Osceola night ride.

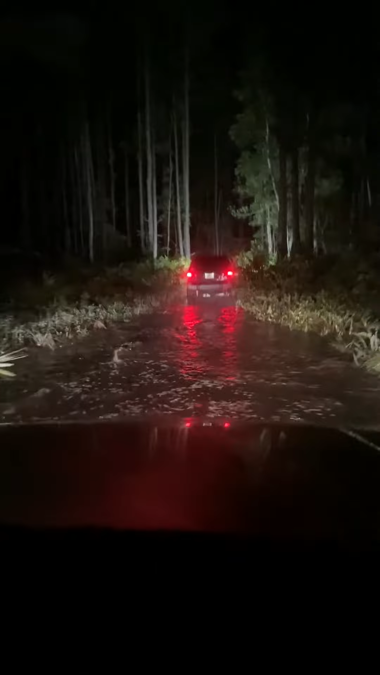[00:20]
This is the water since we pushed it out last time. I swear it was higher than this. Here it is. Oh, there's headlights. Driving away this year.